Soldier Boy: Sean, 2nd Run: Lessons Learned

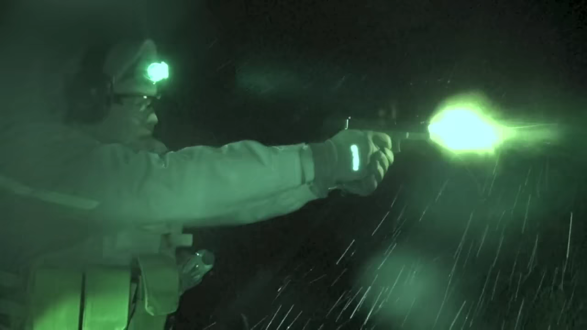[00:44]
Slow down, stop. Ooh, what do we have here? Wow.
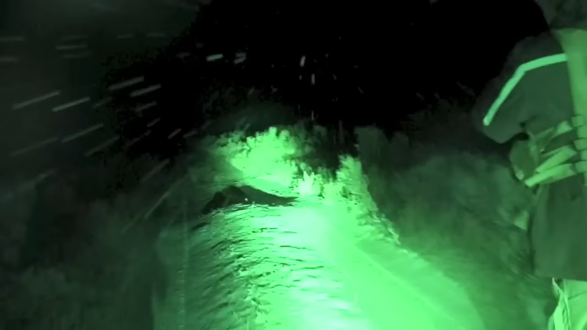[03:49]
Oh, I see a little glow thing in the road.
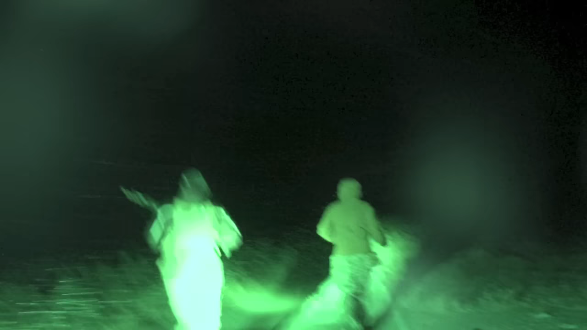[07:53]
Show him that cone, that's where he's going.
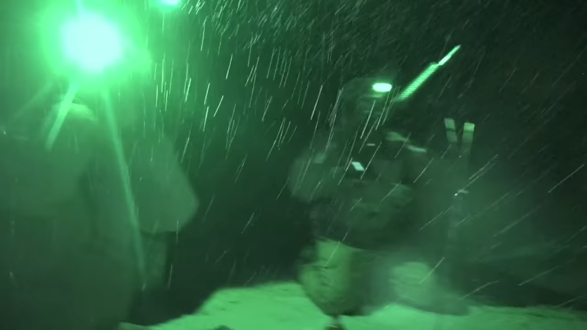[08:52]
Yeah, that's correct. You're doing it right. So there's a target there. That's the cone we're looking at right now. We put a cone by it. Because I see a cone, the truck, and a cone. The one on the left, forget about. Don't even look at that one. The target is right in the light. It is? That one's a valley target. Yeah, the light died, so.
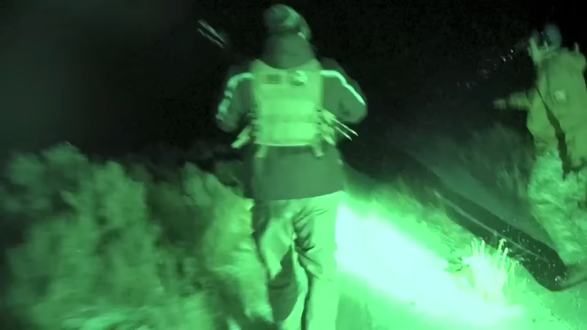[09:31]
Do you see it? I still see a cone. Okay, look to the left of the cone, you might see that target. Our flashlight died on one of the targets, and it's pretty much impossible to see with the snow. If you don't see it, don't worry about it. No.
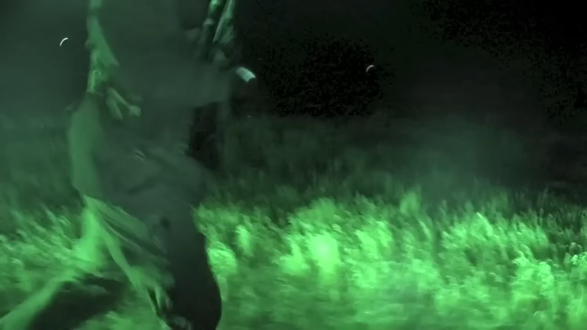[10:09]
Is it the lights on it right now? Never mind. Blow it off. Let's go. Tree. So we're going to ride through that.
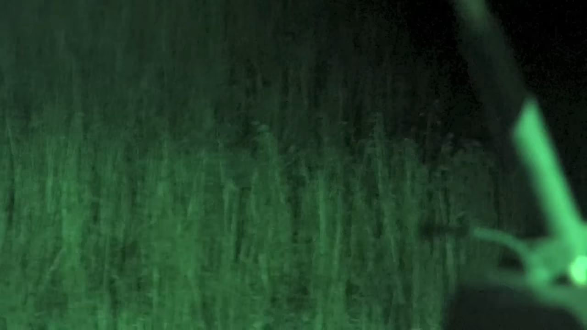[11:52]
Dial down your magnification if you need to get on it first. Yeah.
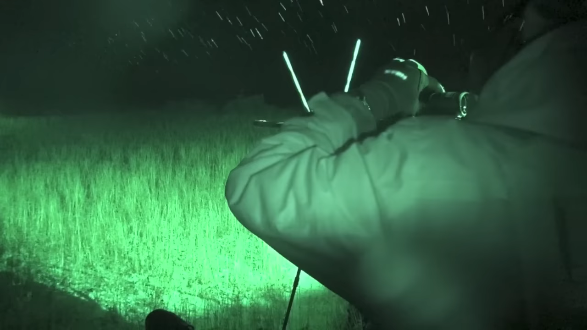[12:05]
So you can find it. There we go. Change guns, because we know the zero of this one. Do you see it? Yep. Now dial up once you're on it. Yeah. Don't breathe in the scope.
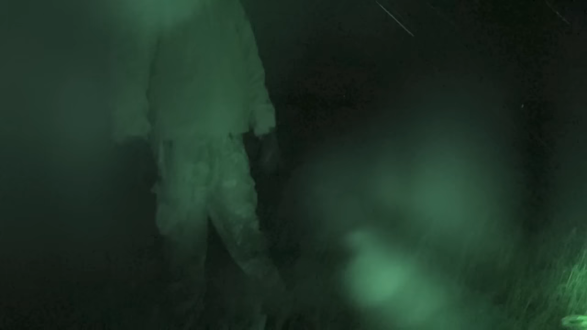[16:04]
Dude, you can't see. It ain't Sean. I was having trouble with it. Yeah, that's a tough shot.
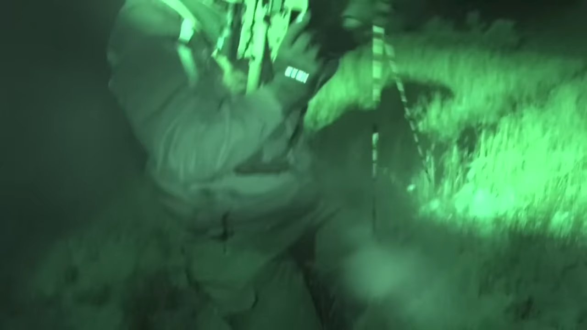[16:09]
I'm sure watching this, because it always looks like it's nothing in the camera, it's a long way. Yeah. Well, here's what you're dealing with. Fog in the lenses. Yeah. We don't have illuminated reticles on these particular scopes. You got snow coming down, so you're trying to pick out the target. By the way, we do have an excuse cone right over there.
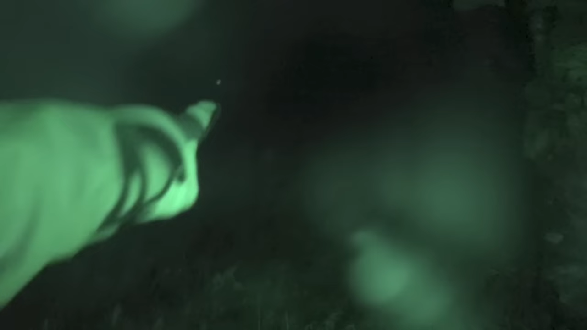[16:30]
Show the light on it, dude.
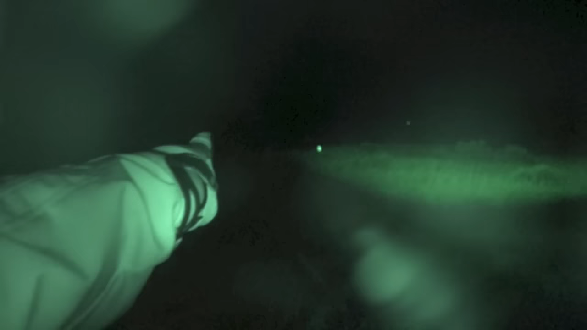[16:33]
There it is. See, told you. And it's just different. It is. There's a lot of factors. I mean, there's a lot to overcome. It really is. There's so many variables that you have to account for. And, you know, it's everything. It's dialing in the system, you know, the ammo, the scope, everything has to be dialed in to connect. And, you know, at these shorter ranges, you know,
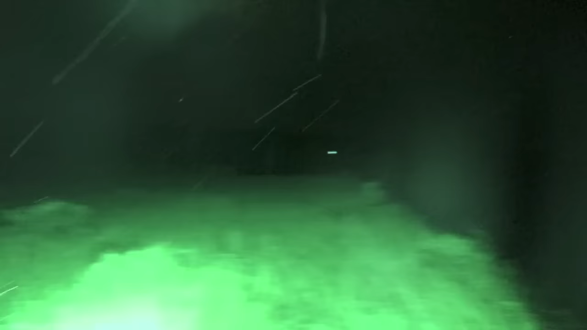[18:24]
But the scope, it'll still work as long as you can see the target. Yeah. With enough light, you know, it helps out. And I mean, you know, it'd be great if you had a giant working spotlight sitting right on top of your target, but I don't think a whole lot of people are going to do that waiting for you to shoot them.
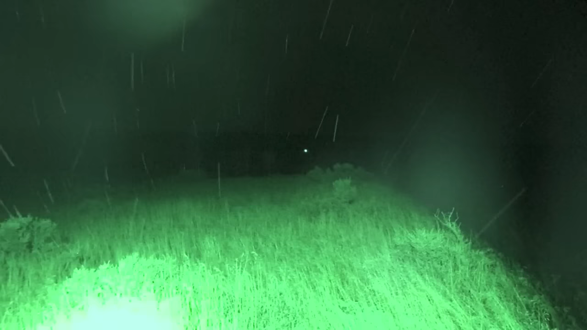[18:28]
So. And I don't have a weapon light on that, which could work. I don't know. Yeah. But that's what got, and let me tell you, this is a tough night you're out on. Ooh, tough.
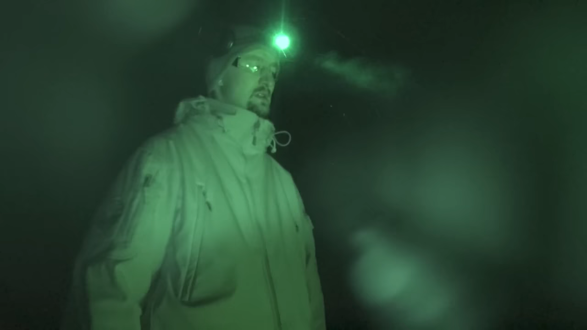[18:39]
This is not like a summer afternoon day. We're not shooting at the range in Ohio. We're not shooting from concrete. This is, and we ran you a mile before we had you shoot, and.